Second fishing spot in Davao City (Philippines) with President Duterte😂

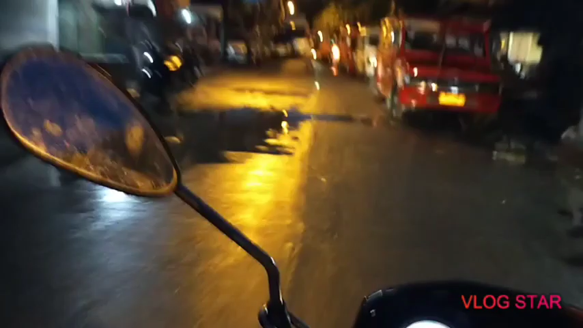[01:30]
Ito ang sinasabi po sa inyo na malaking gym guys Yan, ito ang malaking gym So, papasok kayo sa Kaliwa Kaliwa ha Ito na po kayo sa gym Mismong gym ha,